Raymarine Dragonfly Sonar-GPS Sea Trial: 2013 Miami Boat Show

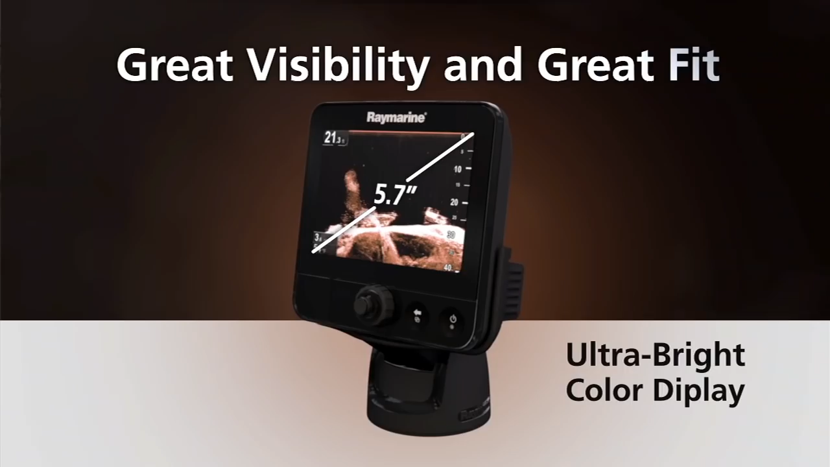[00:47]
It's got a 5.7 inch super bright screen over 1500 nits so it looks great in the sunshine and best of all it's got a dual channel chirp sonar with our new down vision technology.
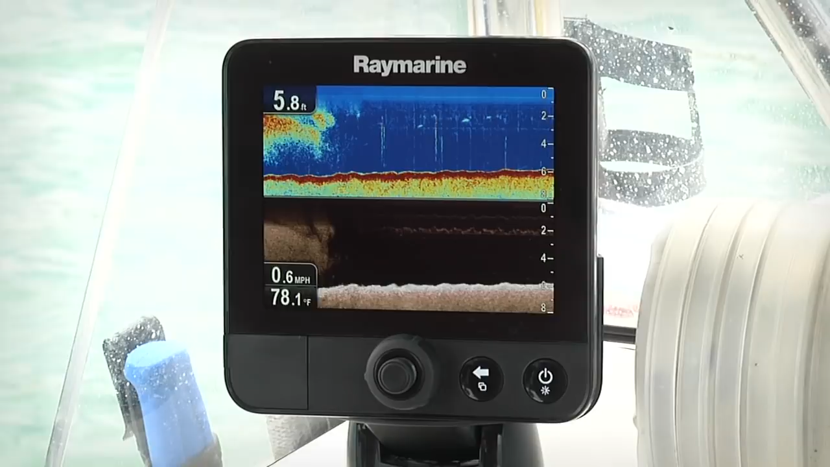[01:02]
On screen: depth 5.8 ft, water 78.1°F, speed 0.6 mph
All you need to do is turn it on and fish. To keep it simple we have a very nice three button interface on Dragonfly.
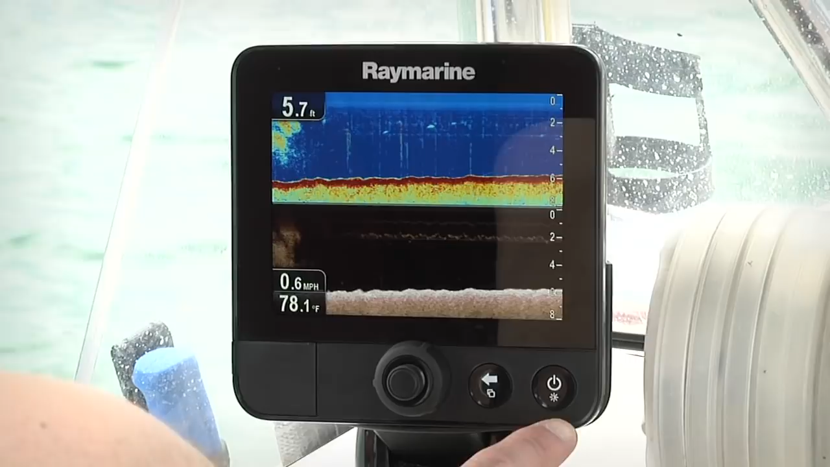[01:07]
On screen: depth 5.7 ft, water 78.1°F, speed 0.6 mph
Here's your power and brightness control. This is your back button and your application switcher.
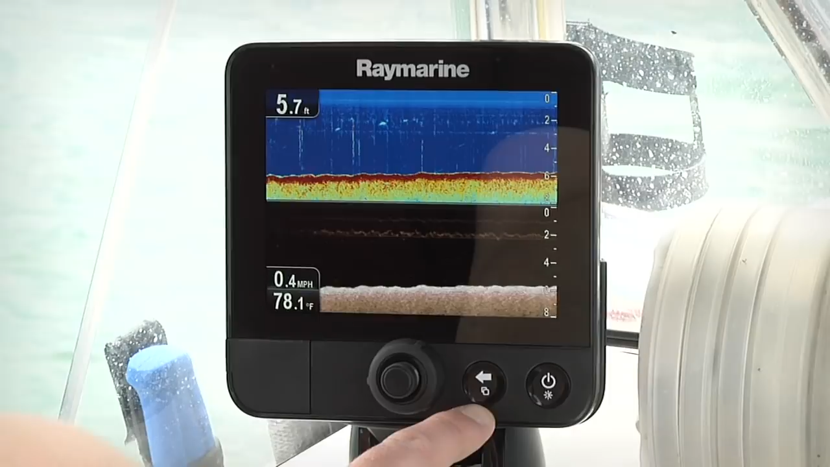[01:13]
On screen: depth 5.7 ft, water 78.1°F, speed 0.4 mph
With a touch of the button you can select between the pre-configured screens on Dragonfly to switch between your chirp fish targeting sonar,
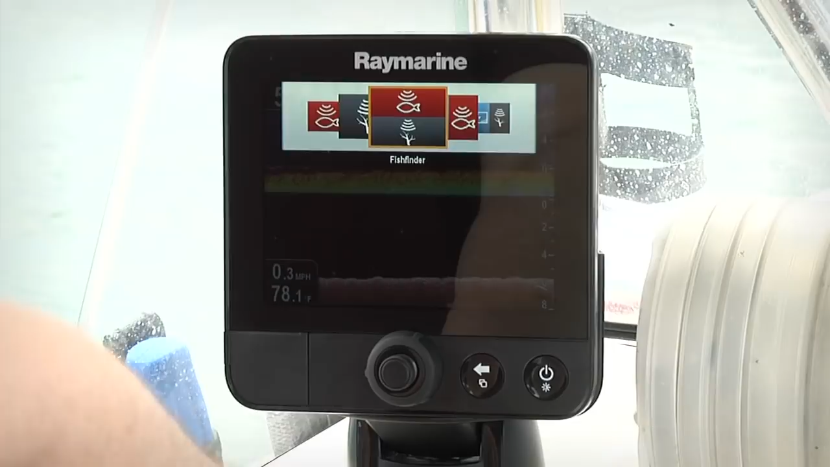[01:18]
your down vision sonar, your GPS maps, and a bunch of different split screen combinations.
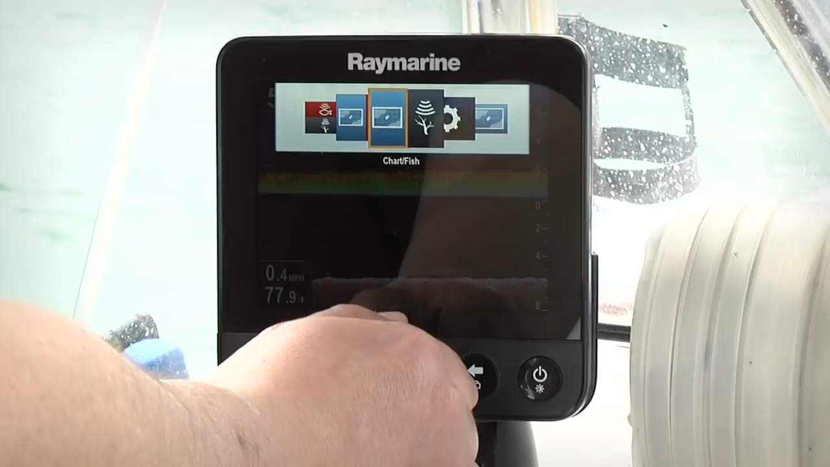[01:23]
You simply choose the screen that you want and press the joystick to select it. Dragonfly is equipped with two discrete chirp sonar channels.
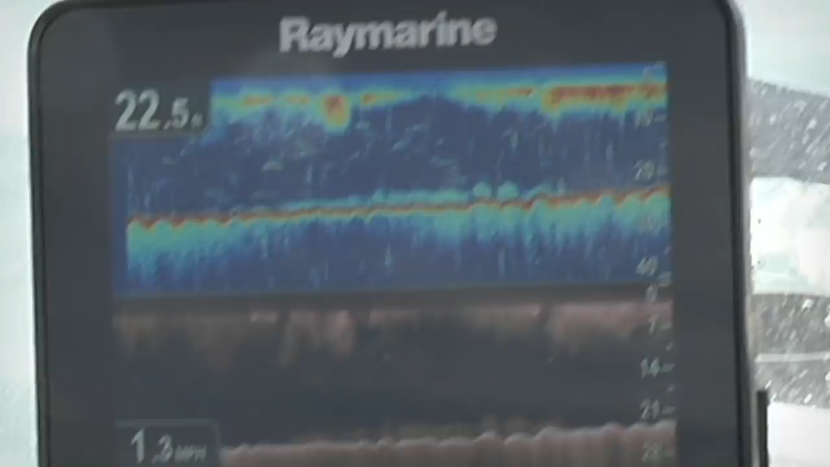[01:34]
This is Dragonfly's fish targeting sonar. It has a depth range of up to 600 feet and
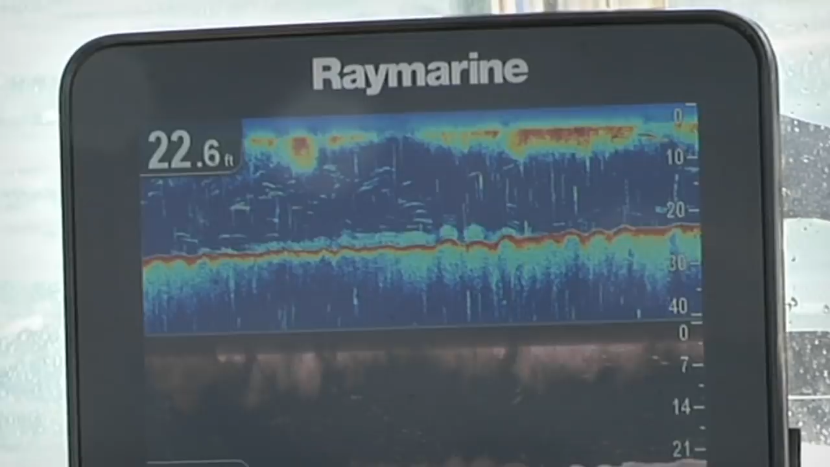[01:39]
On screen: depth 22.6 ft
allows you to precisely target fish anywhere under the boat.
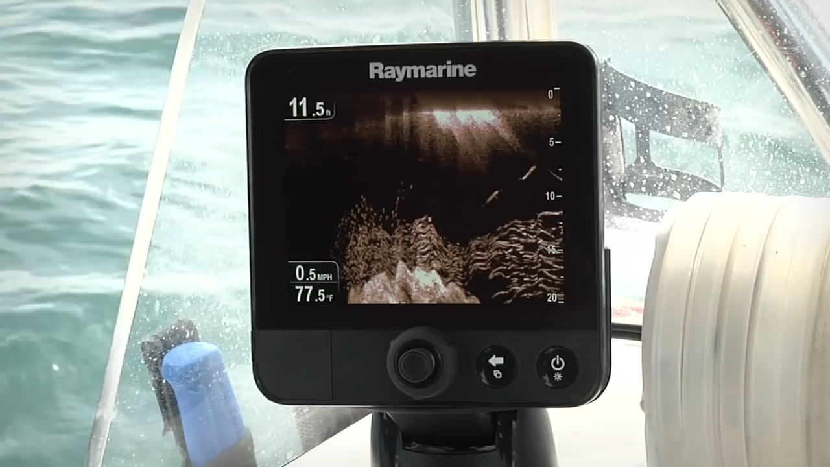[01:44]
On screen: depth 11.5 ft, water 77.5°F, speed 0.5 mph
This is Dragonfly's down vision chirp channel. The down vision technology in Dragonfly delivers photo-like sonar images. It allows you to see structure and bait fish down to a depth of 600 feet.
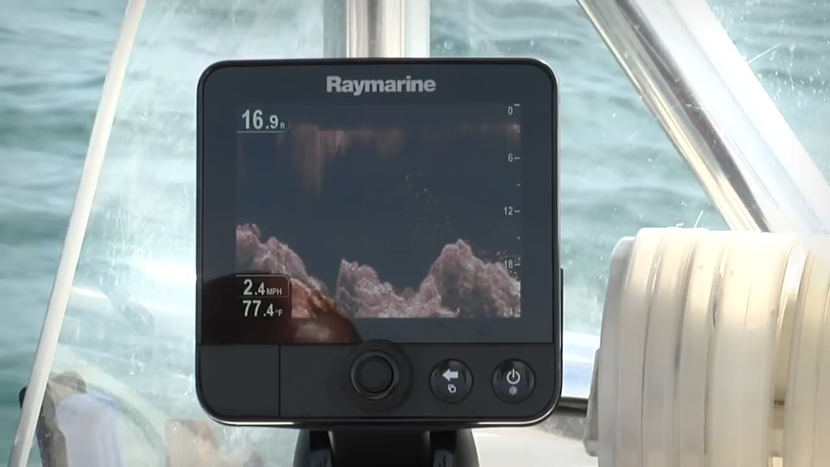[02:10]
On screen: depth 16.9 ft, water 77.4°F, speed 2.4 mph
One's actually reading the bottom and the other one's actually reading the fish. So you're not losing any of your quality below with the new Dragonfly technology.
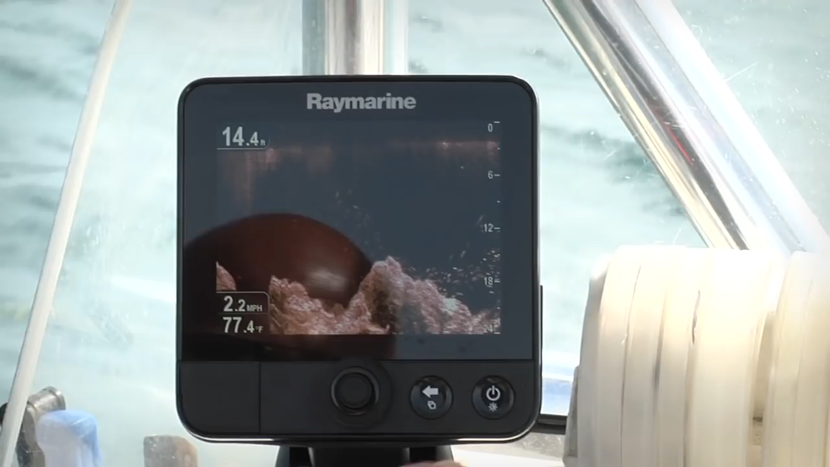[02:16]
On screen: depth 14.4 ft, water 77.4°F, speed 2.2 mph
It's reading both simultaneously and it's painting a perfect picture.
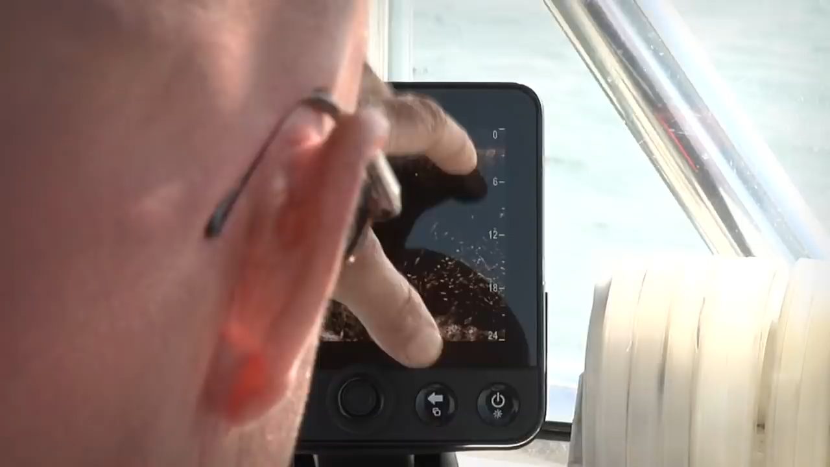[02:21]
Every Dragonfly system is ready to fish right out of the box. Along with your Dragonfly display you get Raymarine CPT-60 chirp Dragonfly transducer.